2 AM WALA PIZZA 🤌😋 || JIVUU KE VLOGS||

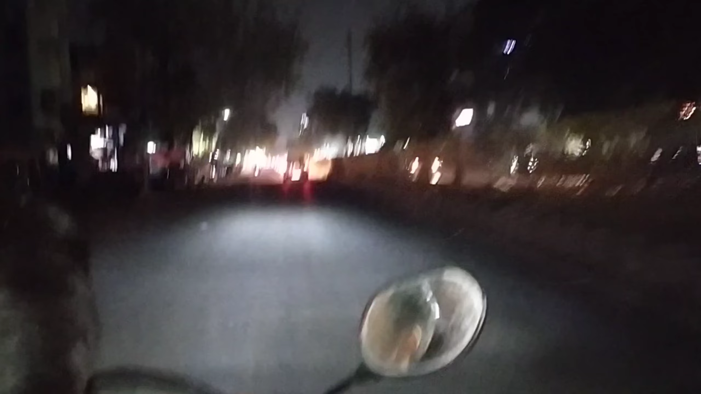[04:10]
گائیز دیکھ لو کتنا اندھیرہ honا روڑ پہ کوئی بھی بندہ نہیں ہے